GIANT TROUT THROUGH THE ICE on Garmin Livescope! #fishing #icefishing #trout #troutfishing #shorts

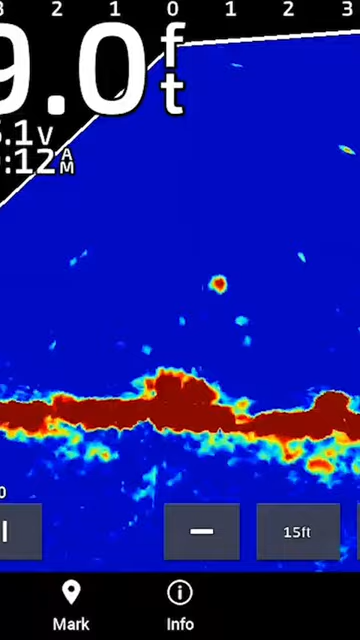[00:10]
That's a good one. Oh, yeah, that's a good one.
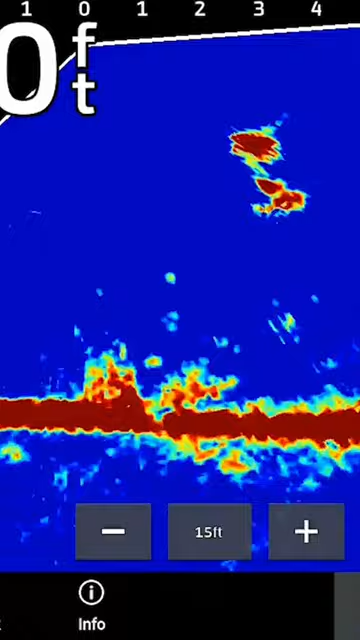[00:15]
Oh My god, it's a giant guys.